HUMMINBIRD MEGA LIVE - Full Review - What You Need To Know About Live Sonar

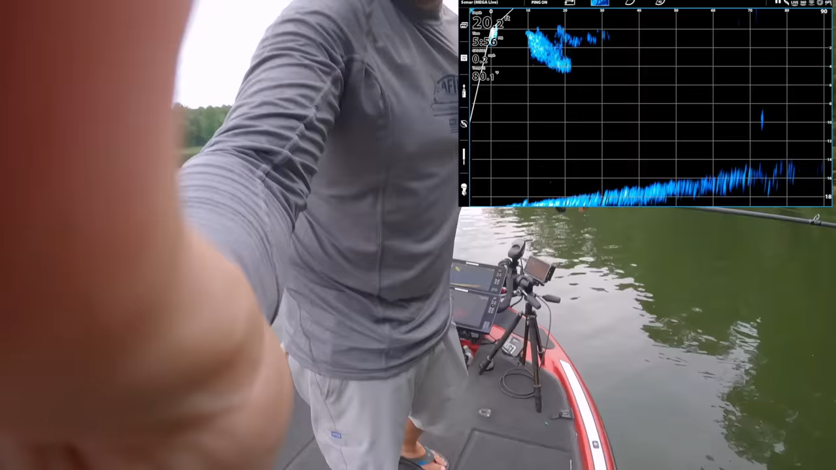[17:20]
there goes my lure oh there's a fish
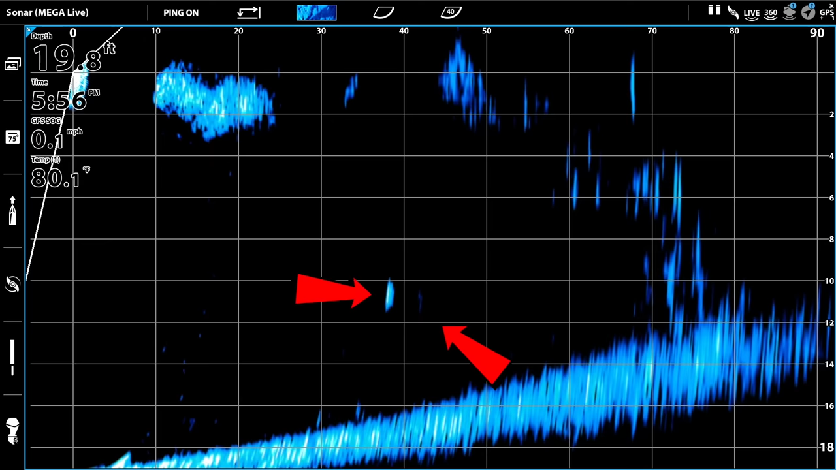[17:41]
On screen: depth 19.8 ft, water 80.1°F
eat it eat it follow it down so that right there is my lure that's a fish that came over to my bait and ignored me here's my jig on bottom out there at 30 foot see if we can get
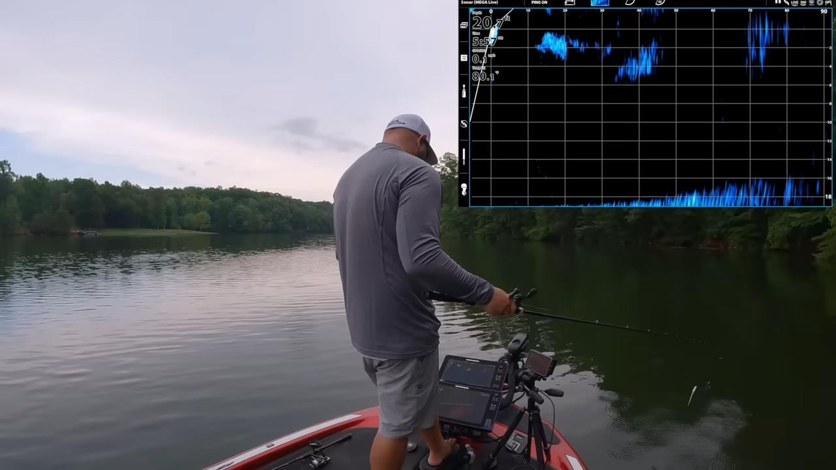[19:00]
tree going on over here i just look for movement looks like we got a fish right here
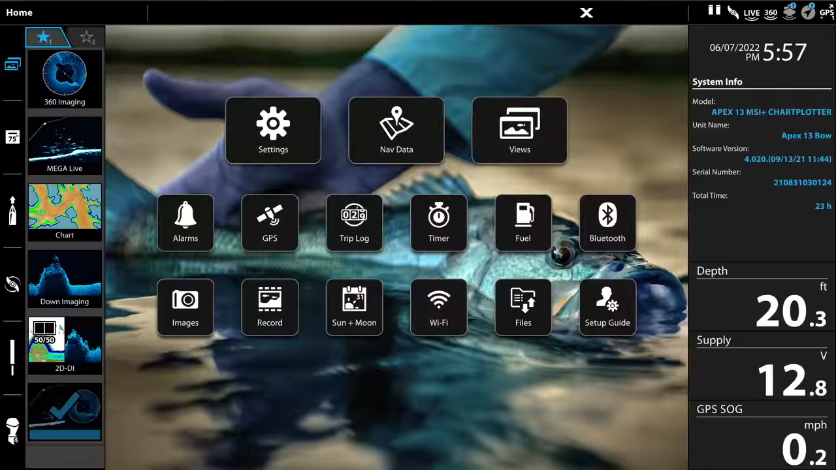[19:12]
you can see on 360 over here there's a rock pile or an individual boulder
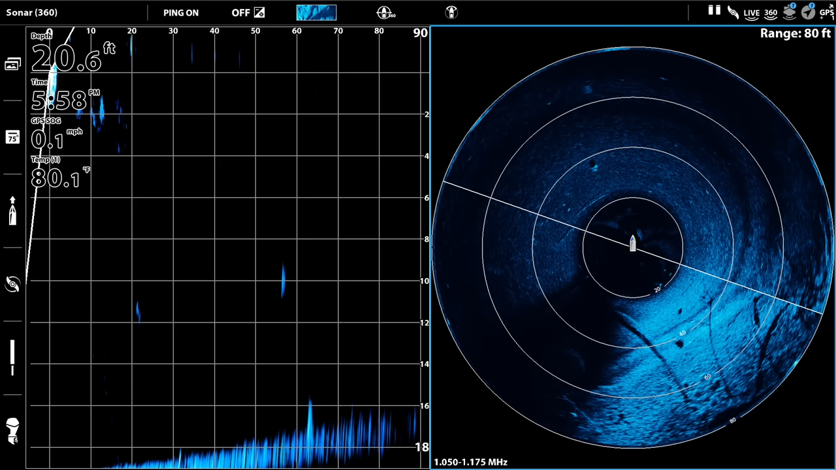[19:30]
On screen: depth 20.6 ft, water 80.1°F, speed 0.1 mph
there it is there it is on live see if we can get out to it missed it
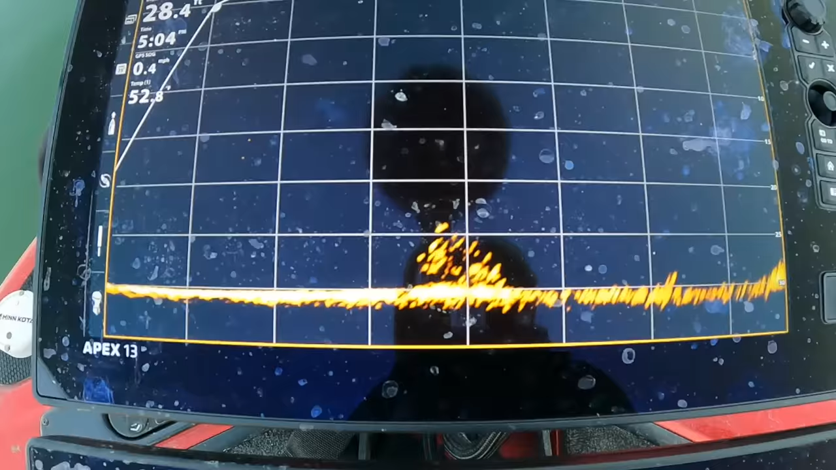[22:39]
On screen: speed 0.4 mph
feeding fish on bait balls the stuff that we've seen
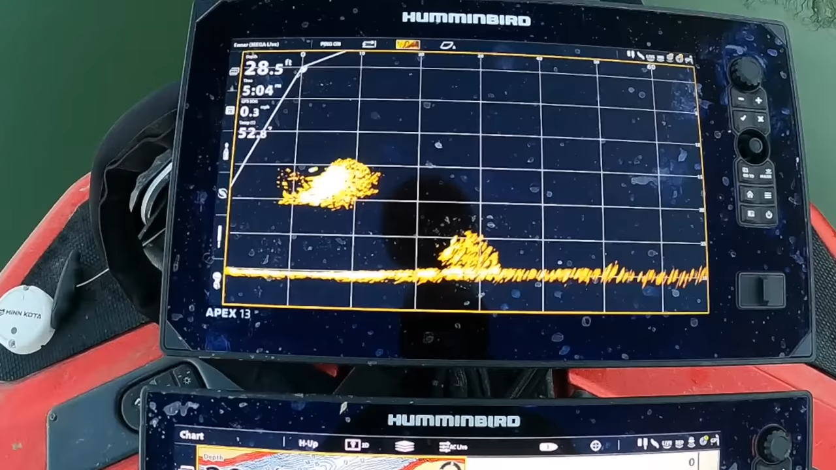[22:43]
On screen: depth 28.5 ft
just in the last few months of having this technology has been amazing